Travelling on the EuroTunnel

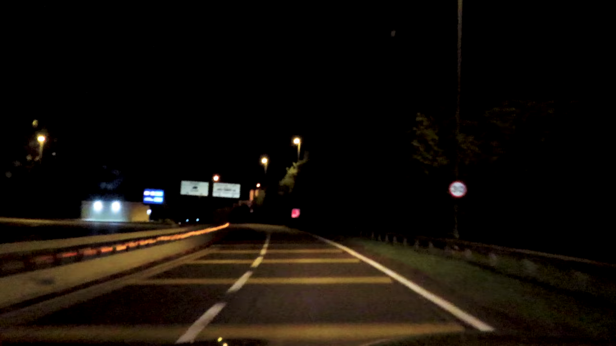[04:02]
It tells you like cars and oversized vehicles in one direction, lorries in one direction, obviously cars in a different direction altogether.